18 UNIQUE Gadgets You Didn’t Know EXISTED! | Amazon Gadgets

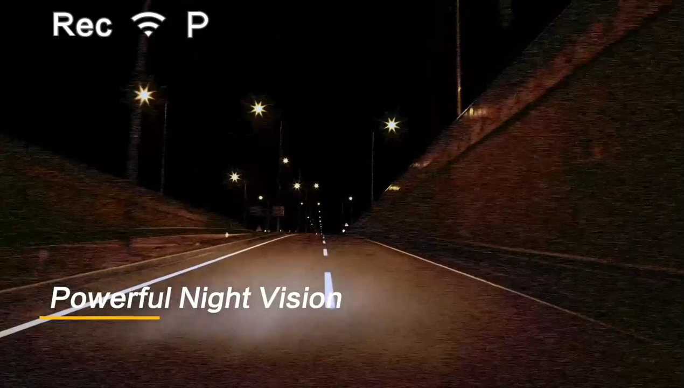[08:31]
It's a reliable and effective tool for capturing incidents while driving.